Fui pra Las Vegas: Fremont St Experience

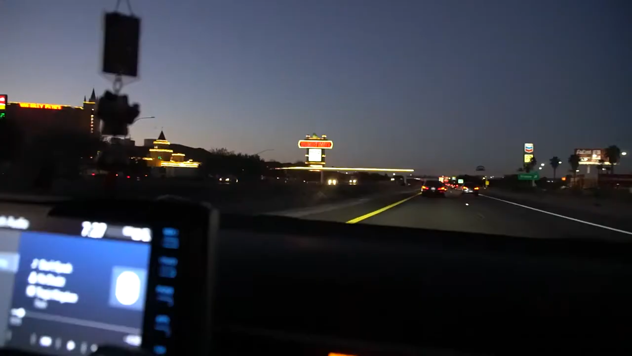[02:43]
Vegas já. Entramos já, aqui já em Las Vegas. Vegas é.